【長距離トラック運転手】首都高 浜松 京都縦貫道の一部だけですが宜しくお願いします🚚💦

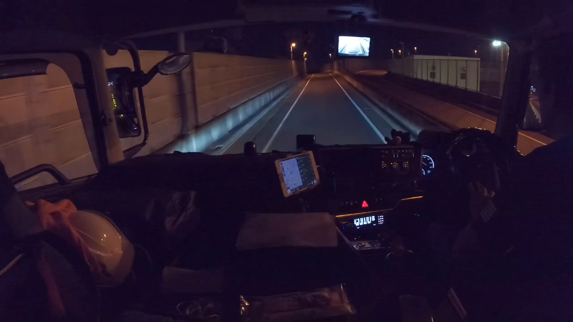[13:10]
股間から、こっちブリーンと行って山手トンネル突っ込んで、はい、首都高用側の方へ向かいたいと思います。かぶせてきやがったな、デジタコ。よしよしよしよしよし、あお、ガラガラだわ。
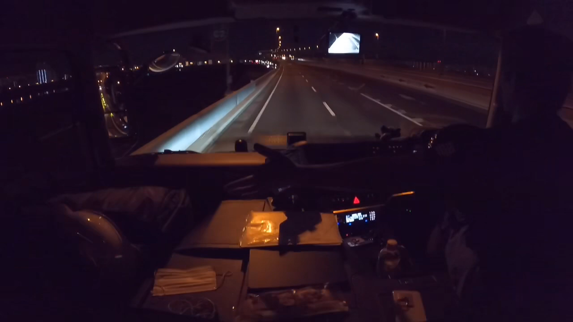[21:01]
すごい。なんか今貸し切ってます、ほんまに。後ろにも俺、あ、後ろに一台おった。貸し切りじゃなく、なかった。あ、前にもおる。ああ、なんかこう、こんだけ空いてたら、あの、首都高の高速台、2000何本出しても、まあ、チャラかなって感じするな。
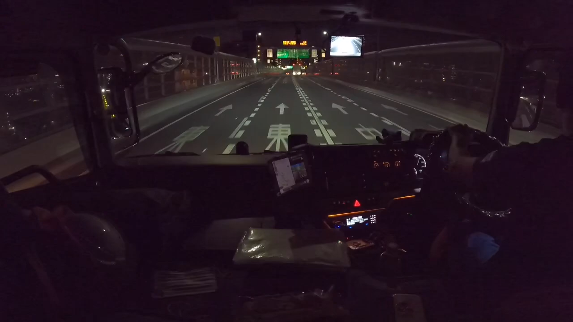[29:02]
だから今これ出発してやけど、途中をちょっとこう動画を絡めながら明日動画アップしたいなって思います。よろしくです。ピエン、よしよしよし。熊野町ジャンクションです。熊野町ジャンクション、ようラジオで聞きますね。